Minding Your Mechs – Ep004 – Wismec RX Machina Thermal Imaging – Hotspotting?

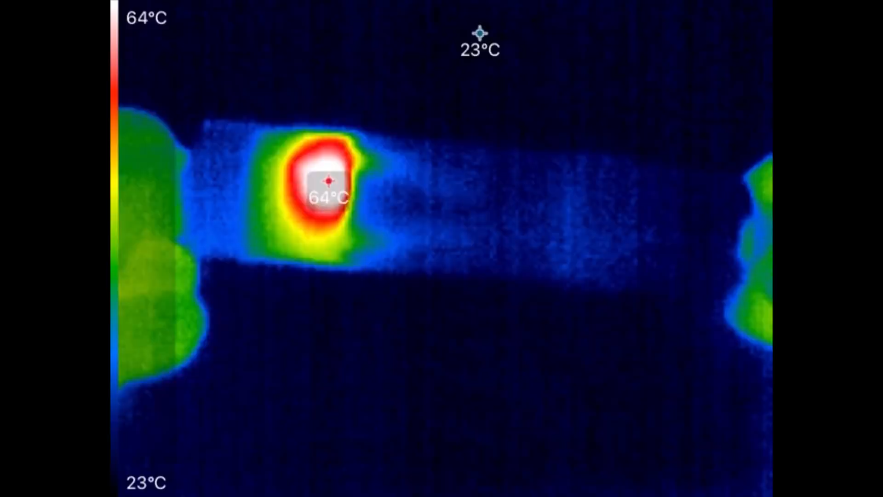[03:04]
On screen: max 64°C, min 23°C, scale top 64°C, scale bottom 23°C
And you can see, look at, it's already at... Oh, it's having a hard time reading it now.
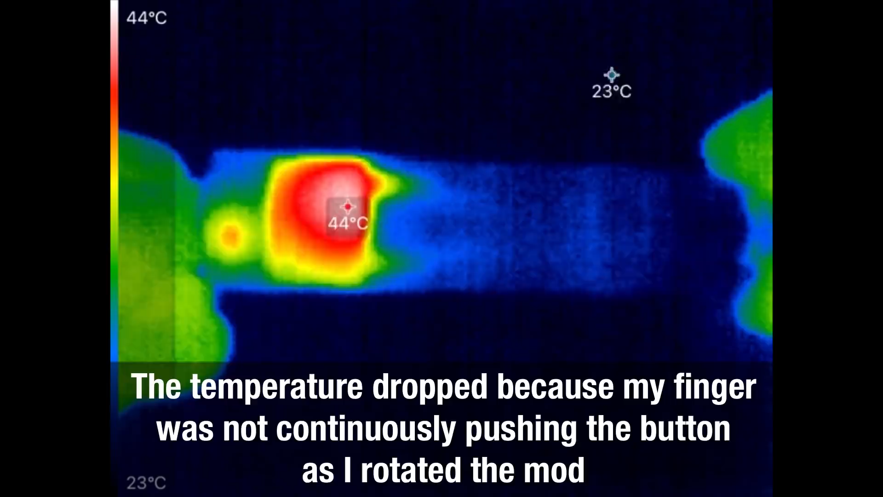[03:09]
On screen: min 23°C, scale top 44°C, scale bottom 23°C
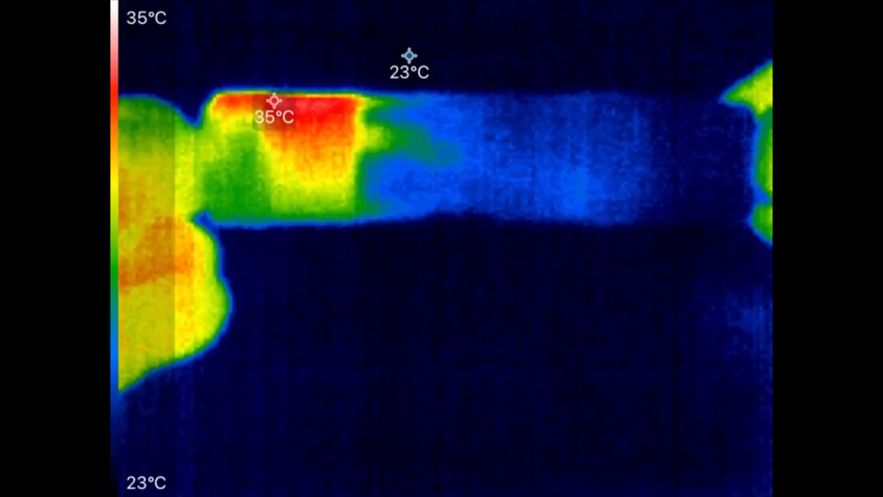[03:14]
On screen: scale top 35°C, scale bottom 23°C
So you can see that hot spot there.
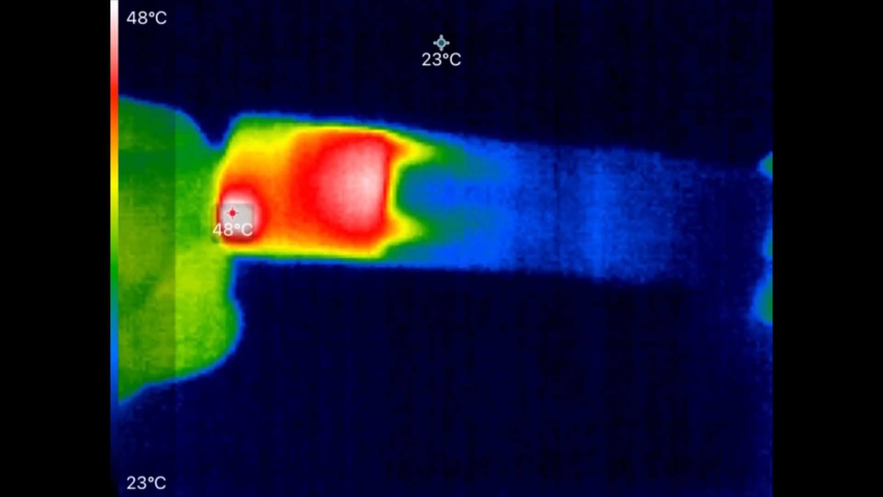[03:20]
On screen: scale top 48°C, scale bottom 23°C
And then there's another one near the button, and then I'll release. And while the whole unit's getting a little hot, it's really not anywhere else except near the bottom, which is where the button is, so you'd think there'd be some heat there.
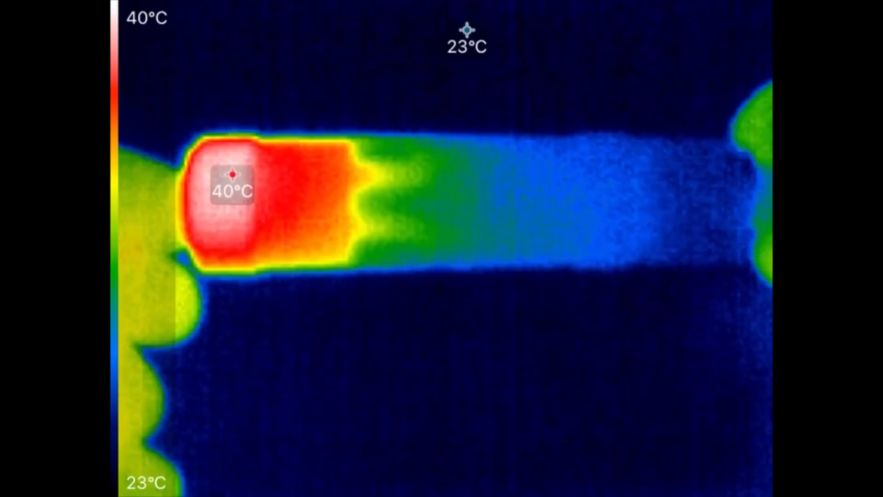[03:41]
On screen: scale top 40°C, scale bottom 23°C
Pressing again. See if I can find a spot. And it's 60, doesn't seem to be rising. Pressing. Now the button is spinning in my hand. Now there's another...
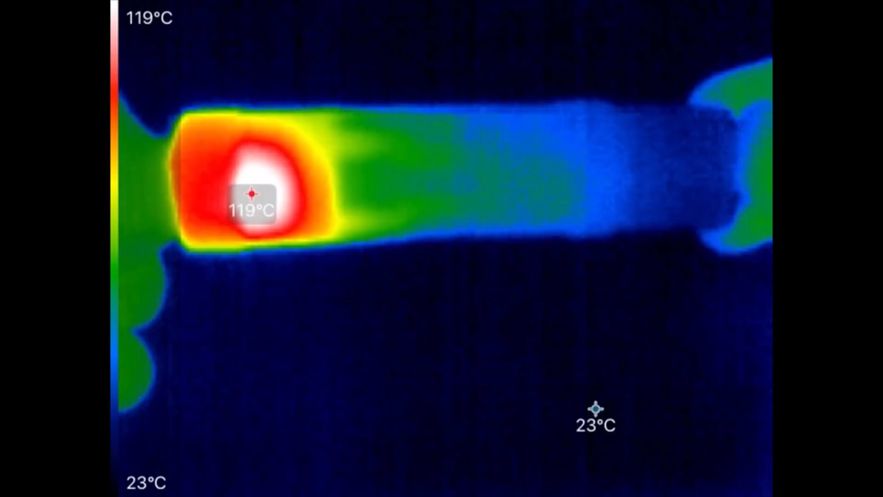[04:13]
On screen: scale top 119°C, scale bottom 23°C
Now it's showing unbelievable temperatures. I'm going to 100 degrees C, and then it drops back down. That's the strangest thing. I'm going to let go and see if this is hot. Okay, that's really hot. Okay, so what's... Ouch! Whoa!
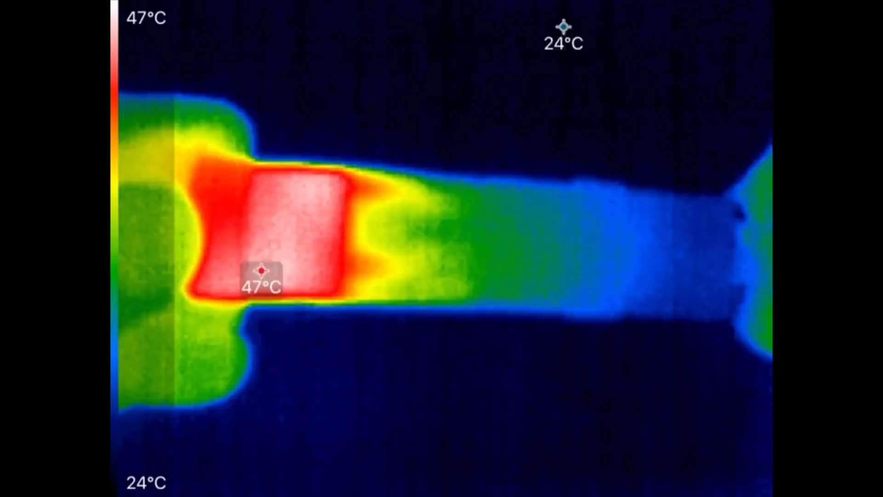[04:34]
On screen: scale top 47°C, scale bottom 24°C
Okay, there was a hot spot back here also.
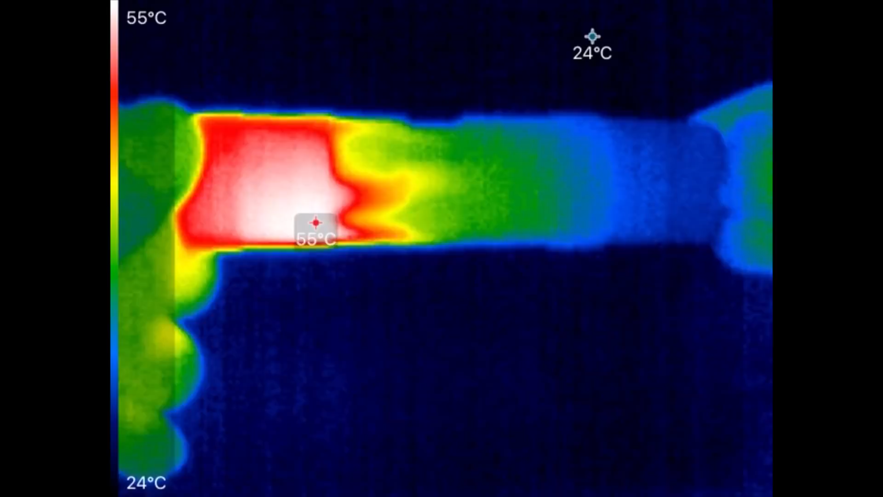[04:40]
On screen: scale top 55°C, scale bottom 24°C
So this is capable of getting some really hot spots down primarily right along about here, but also down where the button is, which makes a lot of sense.